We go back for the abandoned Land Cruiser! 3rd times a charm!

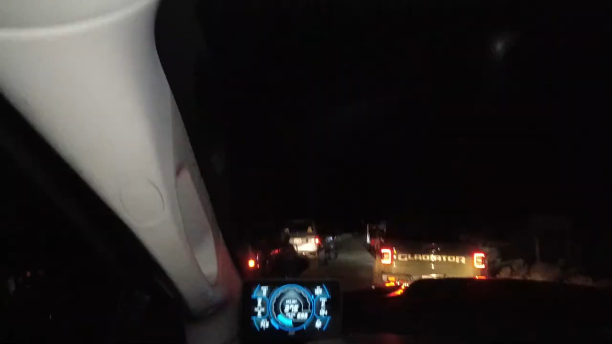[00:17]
think we got close to ten rigs all together
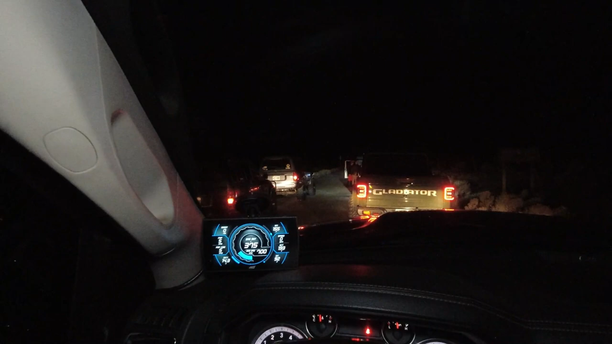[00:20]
no six seven eight so I don't know I can't count we're on a mission all right we made it a ways out here into the woods we're coming in from the desert side
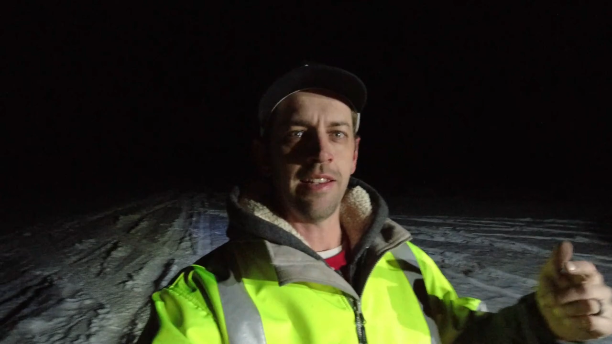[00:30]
instead of the mountain side like last time hoping it's a little drier I got Jeep unloaded
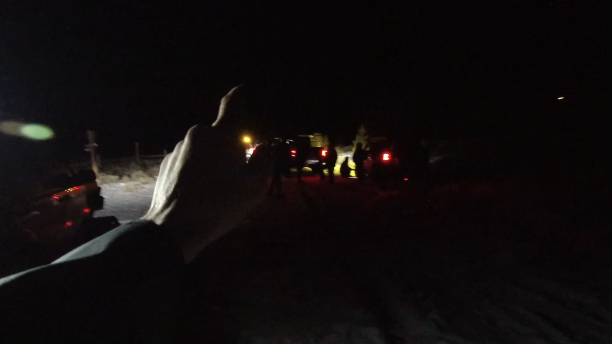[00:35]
they're airing down all their tires I got my tracks aired down and we're gonna head out there
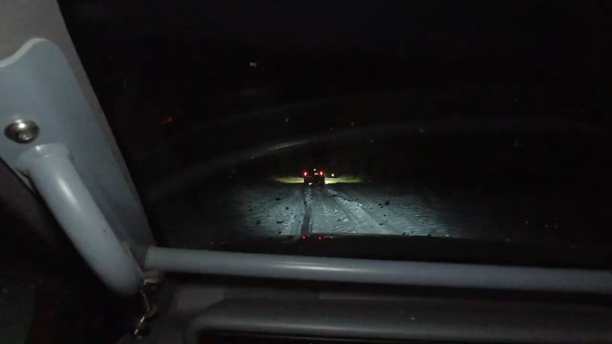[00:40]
all right we're all making our way out here there's eight rigs plus my Jeep and we've got like 20 miles to go so well if
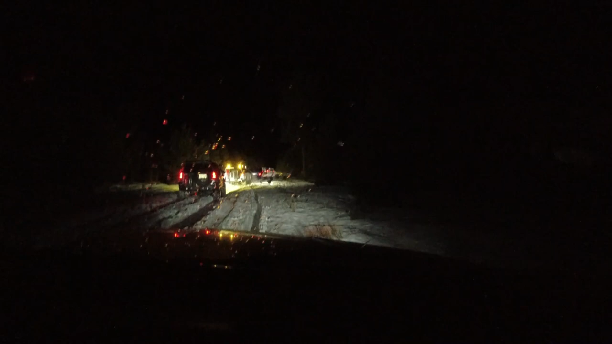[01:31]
it is way smoother and I can all right we're about 10 miles in right now which is halfway and we're in a foot of snow which was kind of the reason for deciding to come in through the desert side is hoping we could get a whole lot closer to it before we got into deep
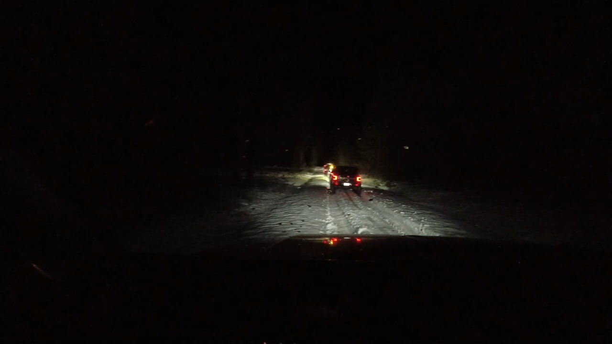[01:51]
snow and so far that's looking pretty good but we know there's a lot of snow once we get close to it so this is going to change quite a bit but halfway and so far so good what is your level of optimism at the moment
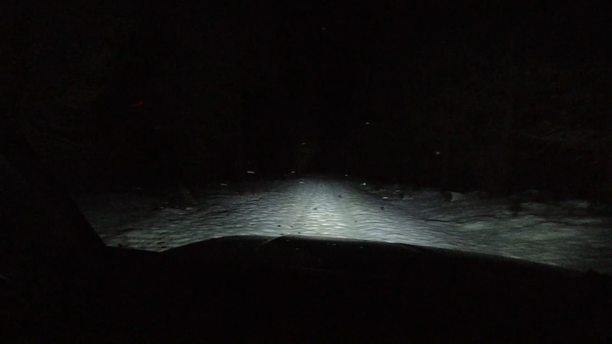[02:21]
reorganized and put the jeep up front to kind of break through this crust and get it started packed down and then all the other tire rigs are coming behind so they were starting to have a little bit of not trouble busting through it but it was slowing them down quite a bit to break through this hard crest on the snow so I'm taking the lead now and they're following along
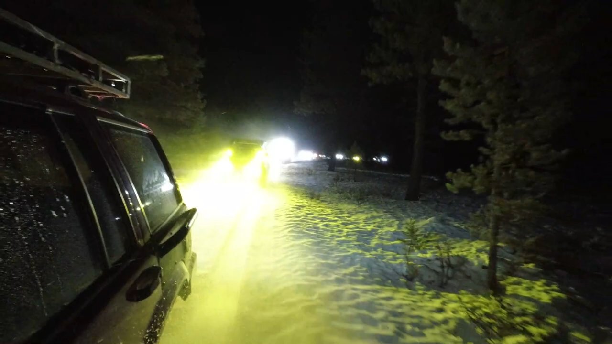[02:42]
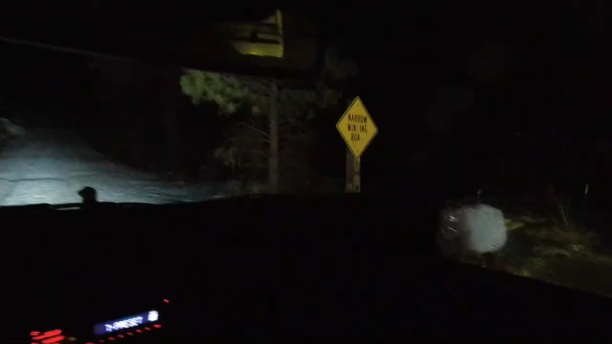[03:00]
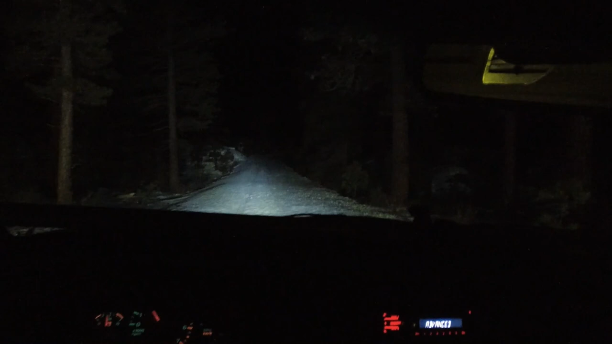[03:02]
that sign said warning narrow winding road and now we got the hills we're finally going to start climbing and elevation this is where the snow will most likely change what does that do to your confidence level
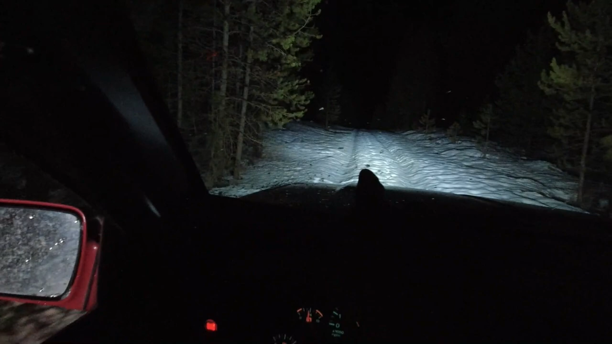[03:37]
this where they wander back and forth as they go up the road like up over there and back over there probably bear did you leave any food in your truck
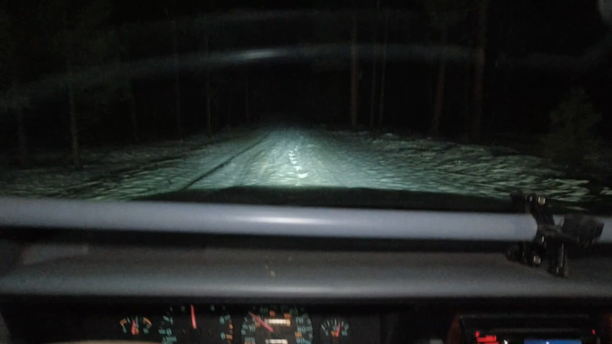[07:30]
these tracks are just beelining right right down the road turn right here